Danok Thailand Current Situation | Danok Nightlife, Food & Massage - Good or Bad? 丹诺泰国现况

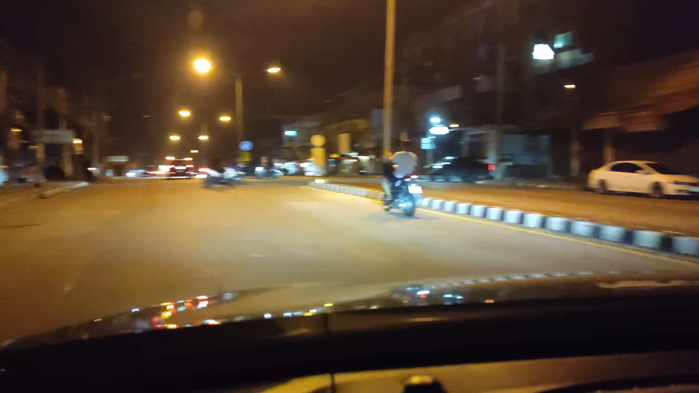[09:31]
I think it's a ghost town. What actually happened tonight?
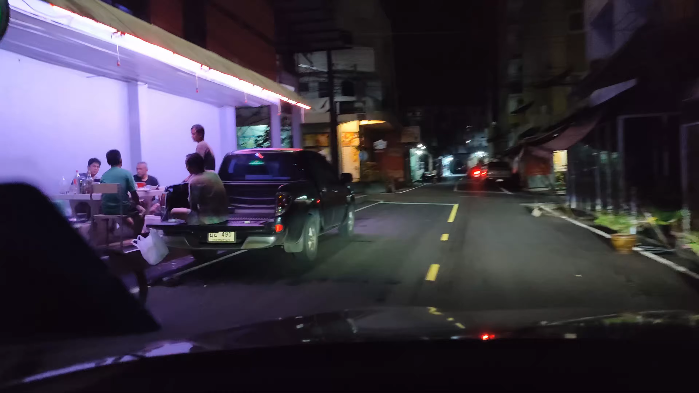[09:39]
On my left here, this is Hello Bangkok nightclub. It was a famous club in Danok.